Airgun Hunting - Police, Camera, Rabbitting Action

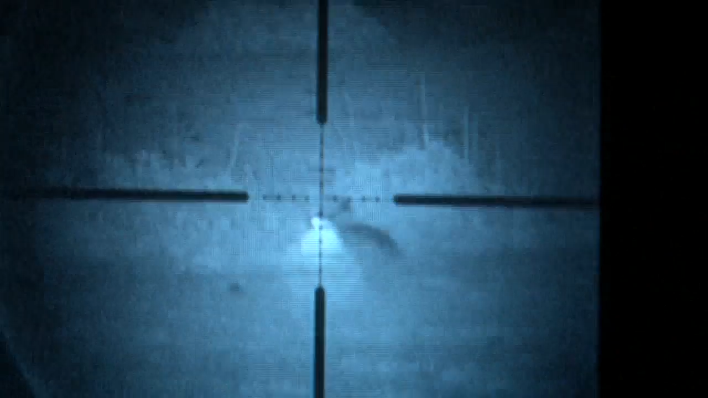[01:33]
In the meantime, I manage to pick off a few rabbits while Steve's away for questioning.
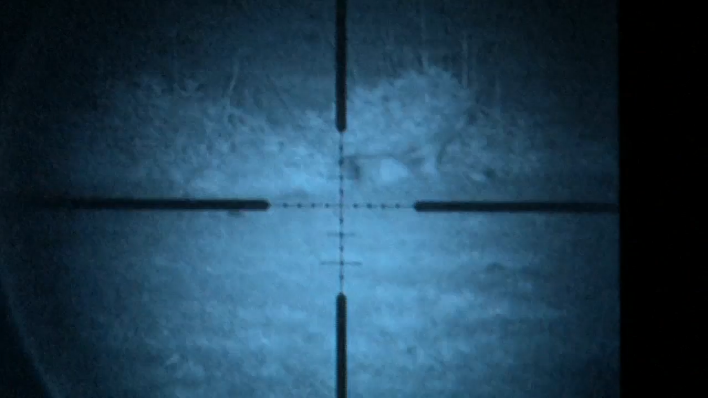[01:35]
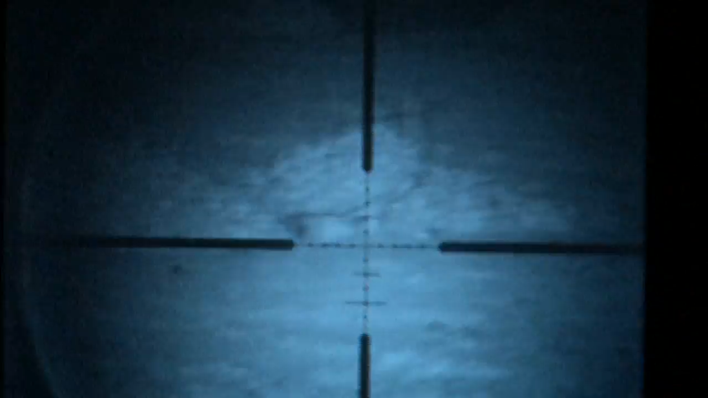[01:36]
OK, another one for the bag.
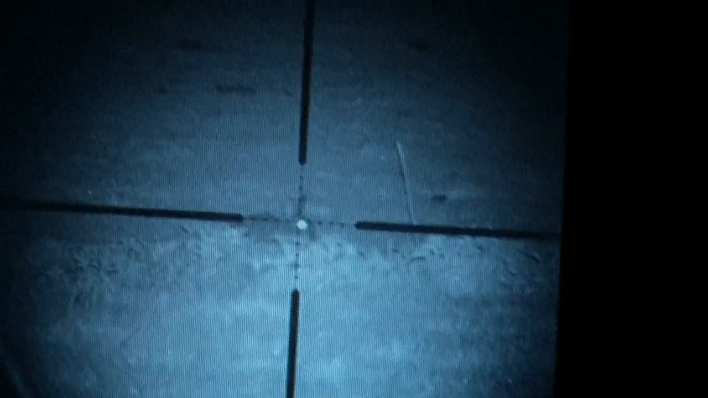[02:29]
There's rabbits in this field here.
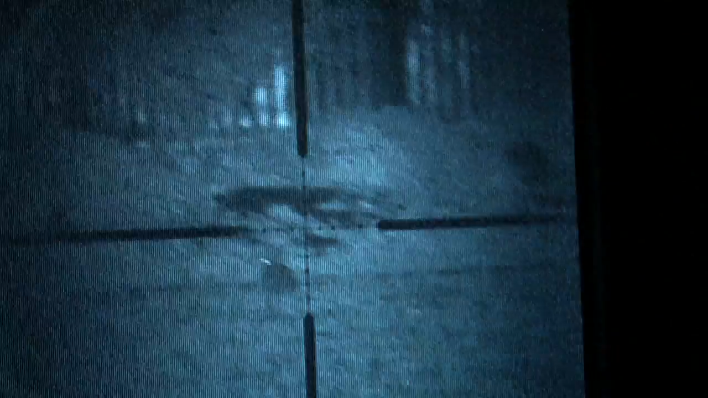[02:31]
Hold on, somebody come with a torch behind us, bud.